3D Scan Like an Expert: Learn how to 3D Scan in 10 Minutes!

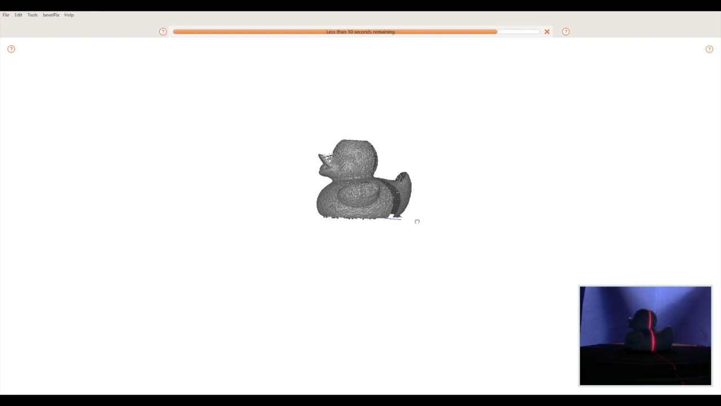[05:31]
OK, here's our completed first scan. It looks great, but you'll notice that there isn't any point cloud data on the top or on the bottom.
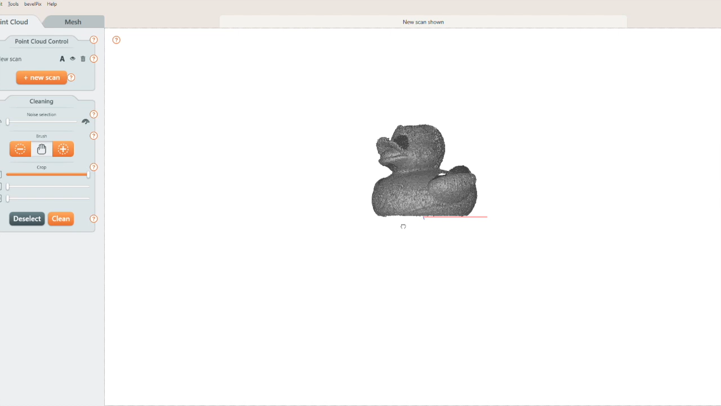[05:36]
That's because the laser can't actually touch those areas when the duck is sitting on its base.
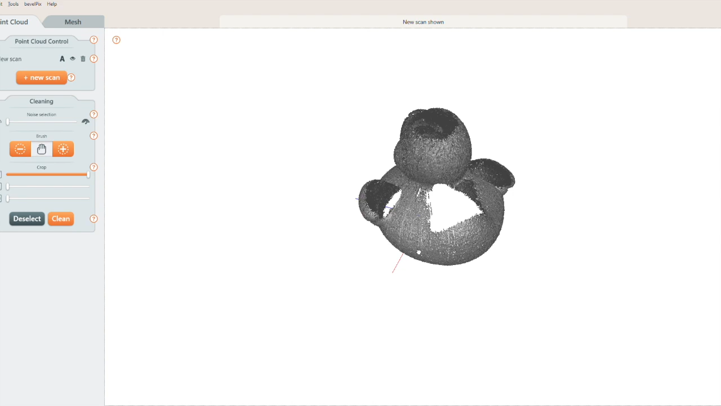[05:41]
To get the top and bottom, we'll need to do several scans with the duck in different positions on the scan bed.
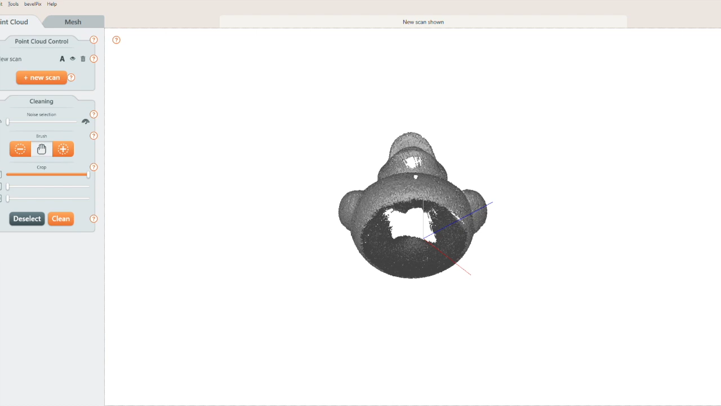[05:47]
The scanner will capture what the camera can see the laser touching. This is part of the fun of 3D scanning, figuring out the right way to capture your object.
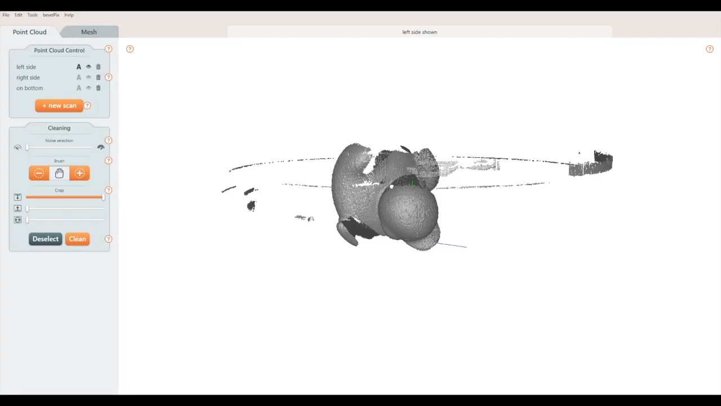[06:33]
This slider crops your scan from above. The selected points are red.
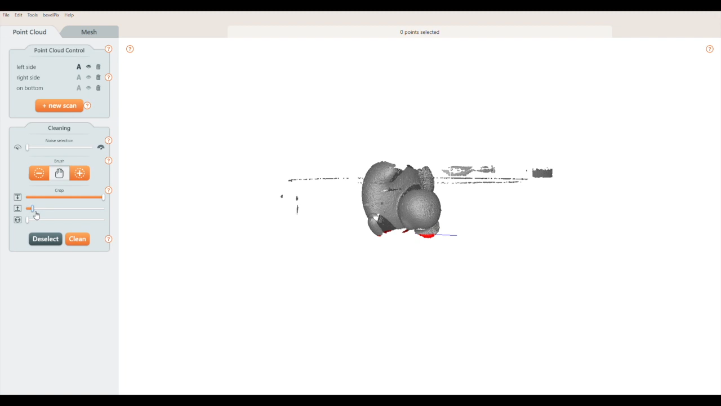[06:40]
This slider crops from the bottom. This slider crops in a circle from the edges. Moving the slider changes the circle's diameter. Press the clean button to remove the selected points.
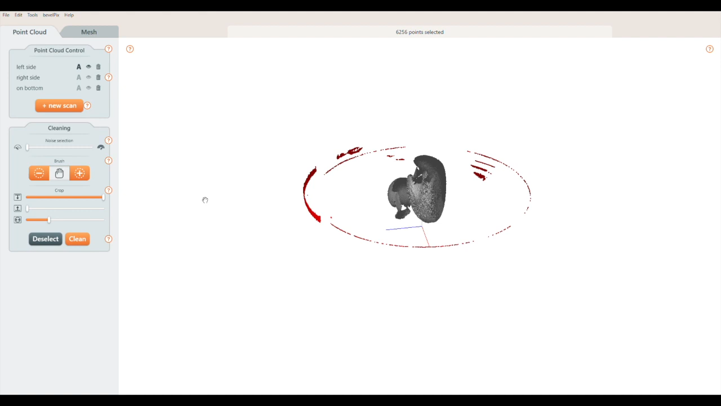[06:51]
If you make a mistake, just press control Z to undo.
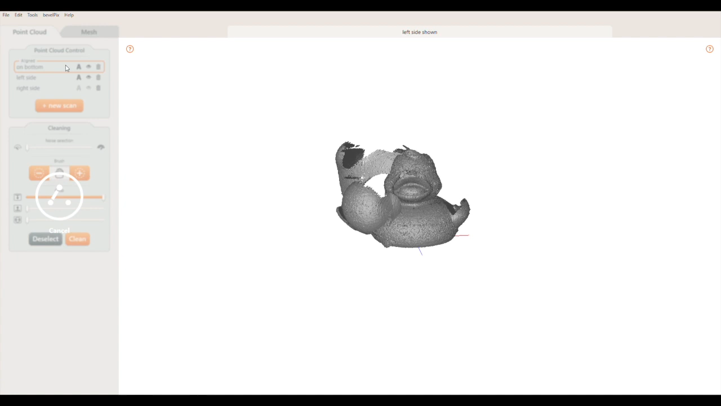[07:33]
MFStudio will examine this scan and the first one to find the areas that are the same. This is the key to combining scans. They have to share areas that are the same, so MFStudio will know how to fit them together.
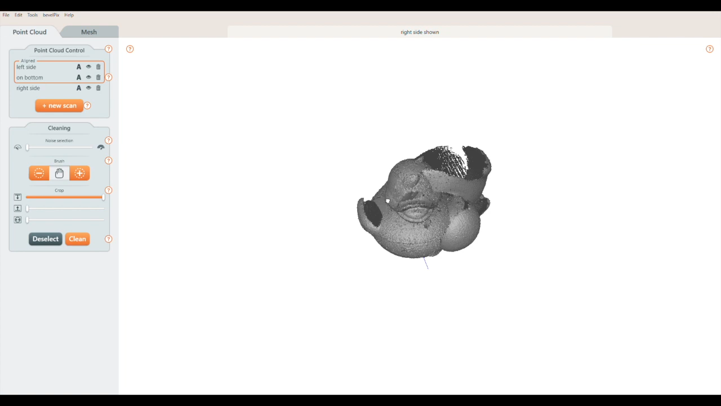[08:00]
Finally, I'll make the right side scan visible, and click the A button to align it to the first two scans.